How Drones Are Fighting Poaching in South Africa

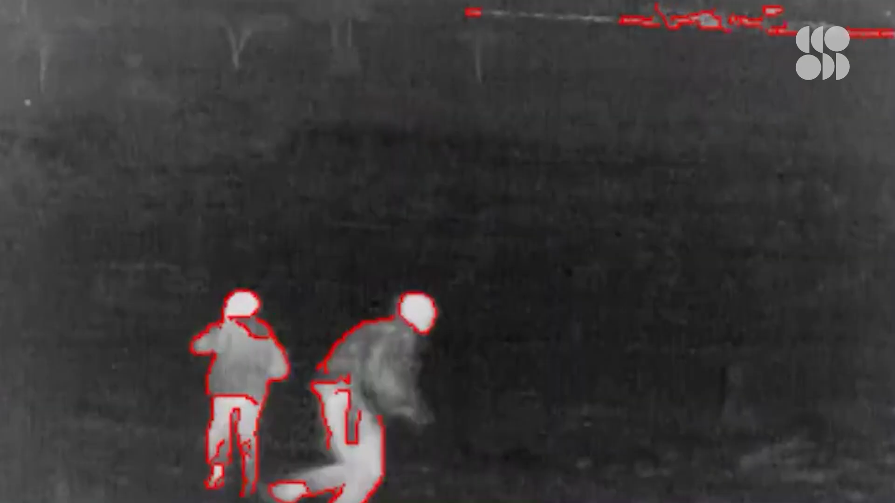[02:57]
A thermal signature is really the heat that is coming off an object and it's the easiest way to find things in the bush at night.